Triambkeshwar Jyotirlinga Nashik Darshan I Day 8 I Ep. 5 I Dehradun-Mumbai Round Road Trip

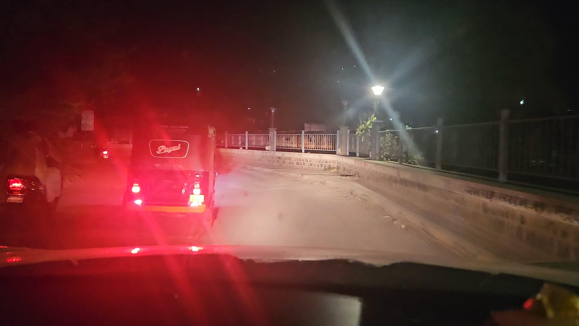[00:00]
अभी आ गए अब हम महादेव की नगरी त्र्यंबकेश्वर। और भाई यहाँ आने के बाद ना मतलब फीलिंग अलग सी आ रही है यार।